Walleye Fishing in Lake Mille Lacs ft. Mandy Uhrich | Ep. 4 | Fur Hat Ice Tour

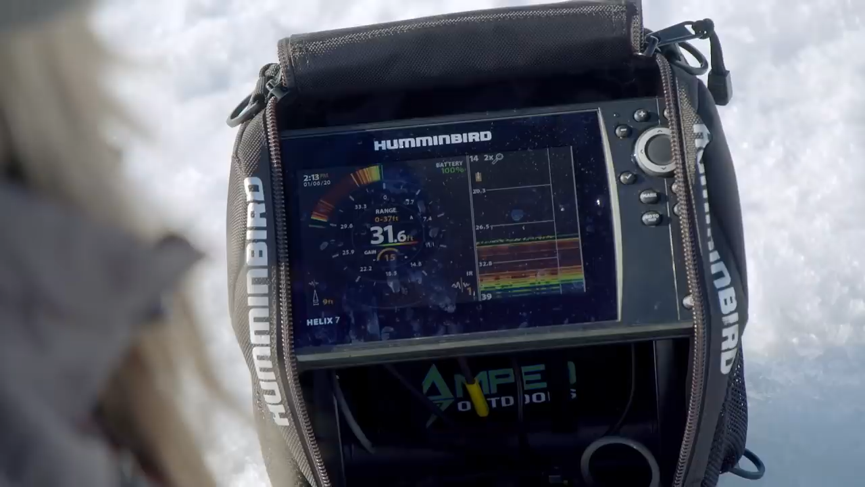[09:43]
On screen: depth 31.6 ft
The fish finders that we're using have a device called a transducer that sends out an electrical signal which then bounces
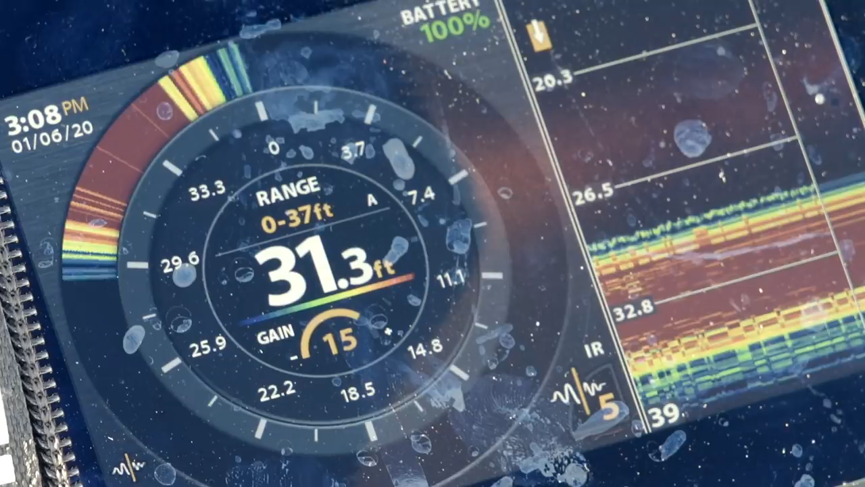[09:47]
On screen: depth 31.3 ft
off the bottom or whatever else is in the water below it.
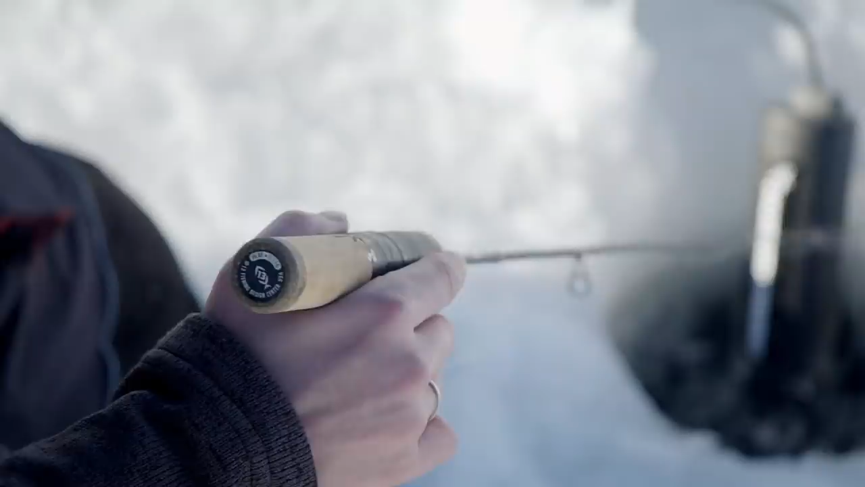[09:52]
The length of time that elapses between the sending of the signal and the receipt of its return is calibrated into a distance.
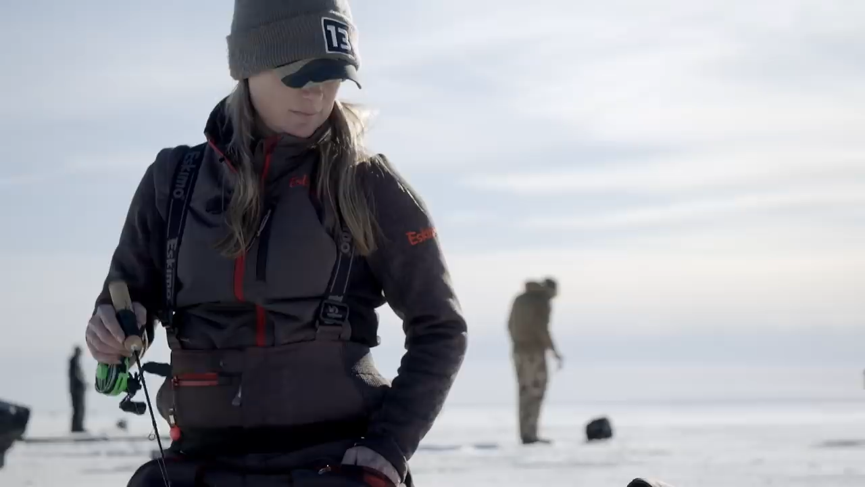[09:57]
That's the depth where you're seeing the action.
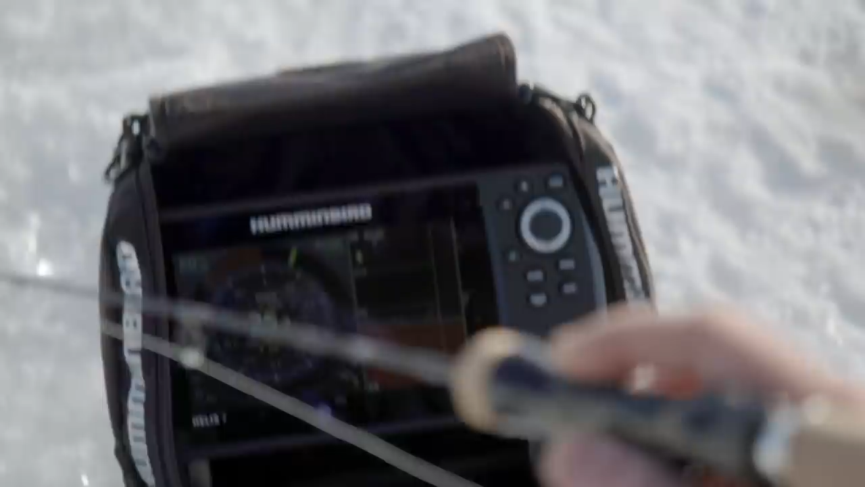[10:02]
My jig reads as a thin yellow line. A catchable sized fish will read as a thicker red line. When the red line approaches the yellow line, the angler gets excited.